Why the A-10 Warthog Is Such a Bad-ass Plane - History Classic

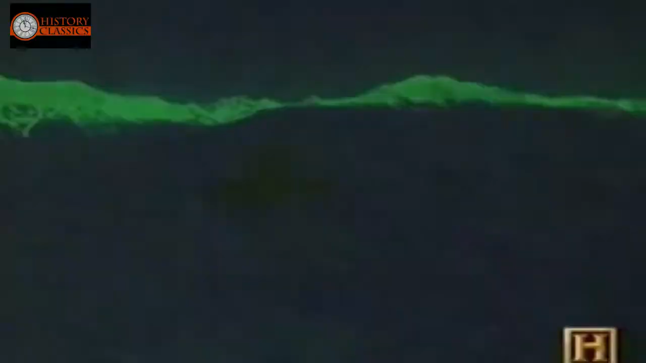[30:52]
was no moon illumination and we're in this very harsh terrain that I've never seen before